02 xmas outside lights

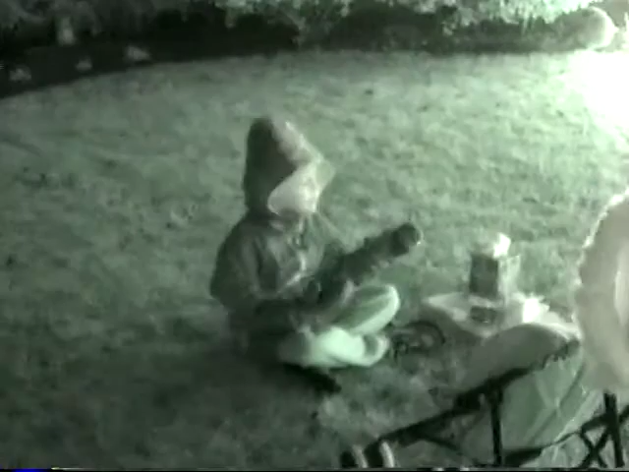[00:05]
Having a little camp out right here on our lawn.